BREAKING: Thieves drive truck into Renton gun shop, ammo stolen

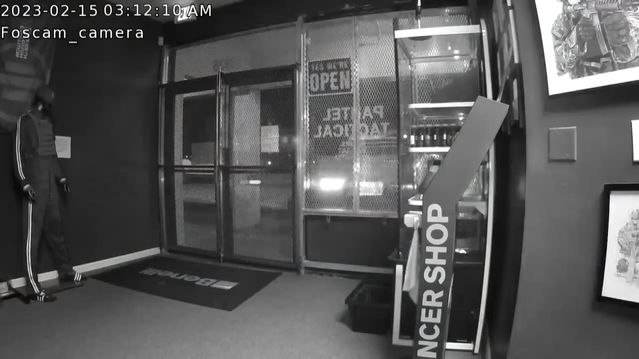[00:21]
Yeah, you could hear it. You could see it. That was the moment a pickup truck smashed into the front of the store, taking down everything, the entire metal frame, caging, glass, and these posts right in the front. The owner tells me that no guns were stolen as a precaution every night.
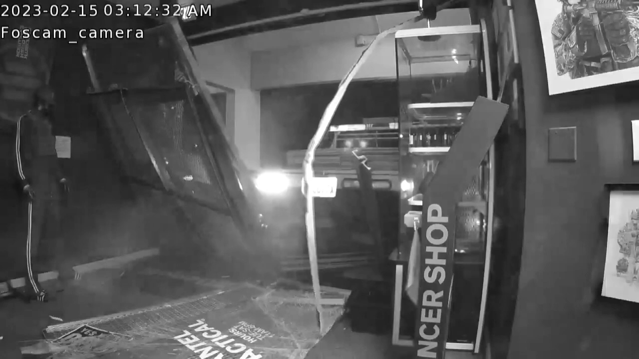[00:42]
Those are put away in safes. They are locked up. They are double duty locked, he said.